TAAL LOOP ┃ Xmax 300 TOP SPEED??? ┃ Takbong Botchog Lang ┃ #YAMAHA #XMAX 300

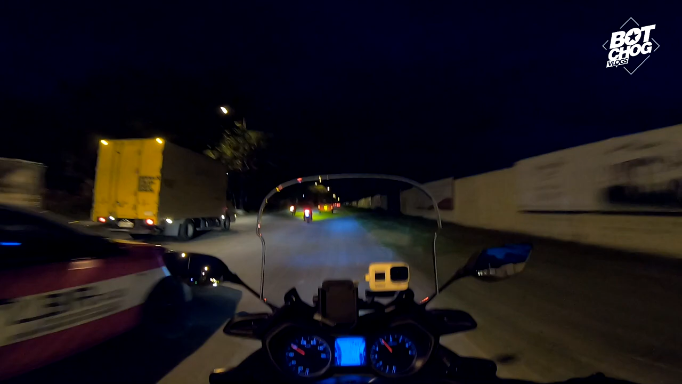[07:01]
So mga tol, tatry natin mag top speed. Wow, feeling. So daang hari na kami. Okay. Sana wag umulan. Doon tayo sa tindahan, di? Yung secret hideout.
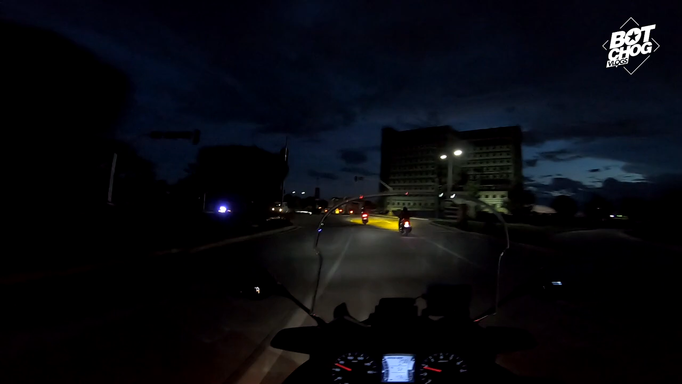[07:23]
Wow. Y zone. Red zone pala. So itong nubo na to mga tol, 180cc to, no?
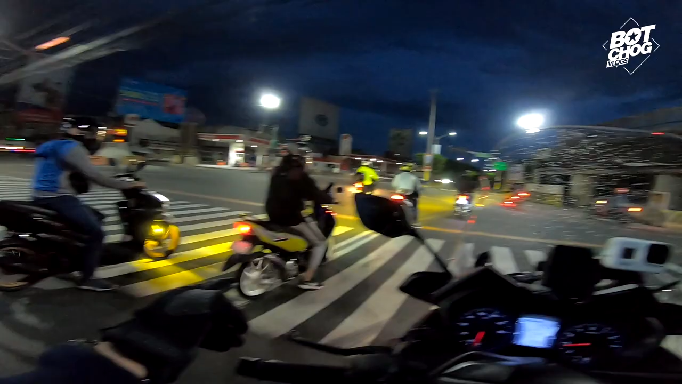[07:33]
Yung dala ni Jello. Pangarera yan.
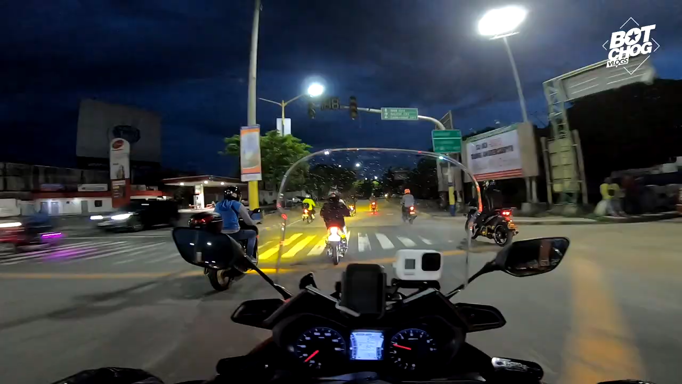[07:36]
Tignan nyo, bulabog yung ingay. Ewan ko lang kung naririnig nyo yung ingay ng motor niya, no? Bulabog. Pangarera nila yan. So tinetesting nila ngayon kung ano magiging performance.